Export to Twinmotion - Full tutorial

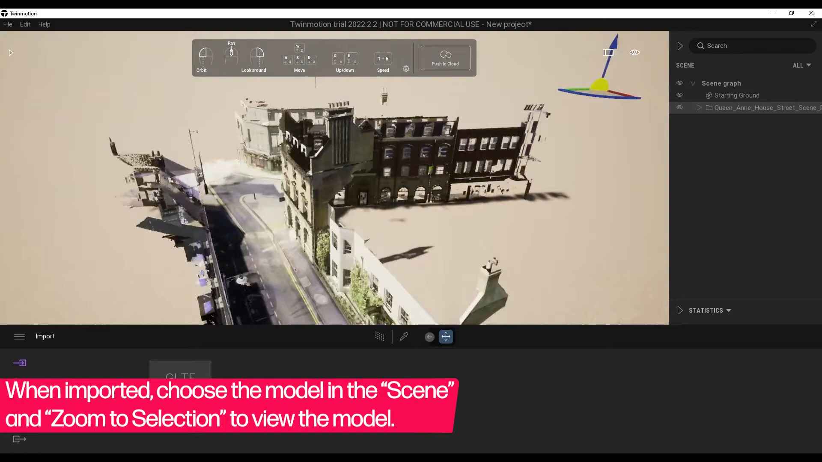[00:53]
You can navigate through the hierarchy to select on objects.